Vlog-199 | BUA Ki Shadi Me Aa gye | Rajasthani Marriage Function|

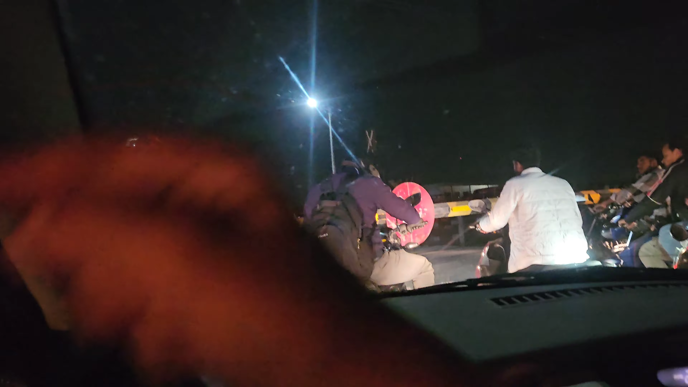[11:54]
लेफ्ट टर्ण लेना है लेकिन वैस जैसे ही अपन मुटे वैसे क्रोसिंग बंद हो गई अब
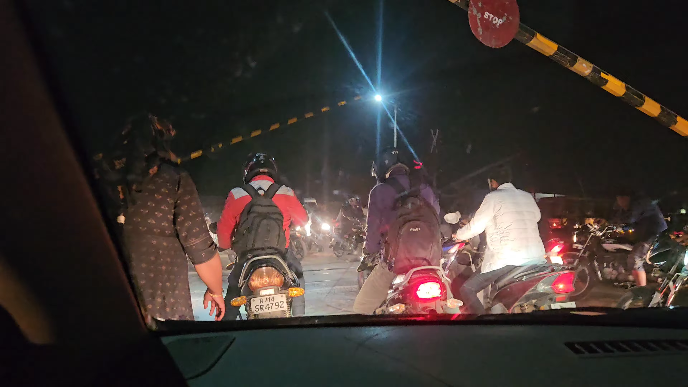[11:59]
एक घंटे के बाद क्रोसिंग खुल चुकी है अलबकर आदा घंटा हो � यहां
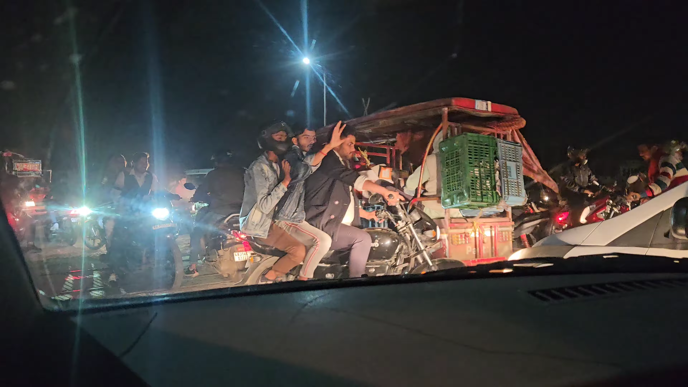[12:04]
पर है अपन को दस से दस थार्टी हो गए है मसा